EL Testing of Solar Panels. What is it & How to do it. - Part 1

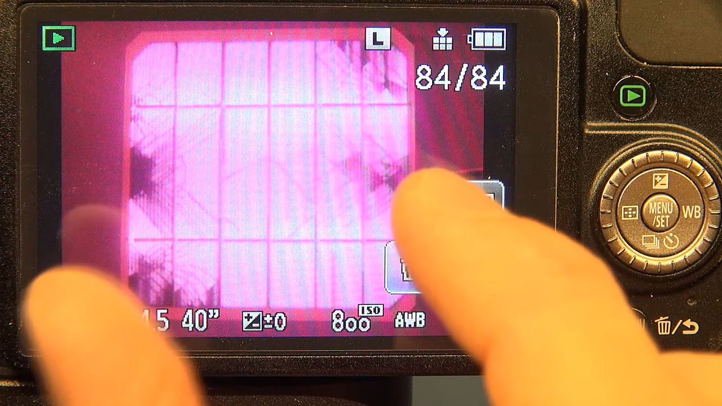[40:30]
these uh how much exposure and light you want to actually see the subject matter versus the detail on the actual solar panel i say and that's what you get by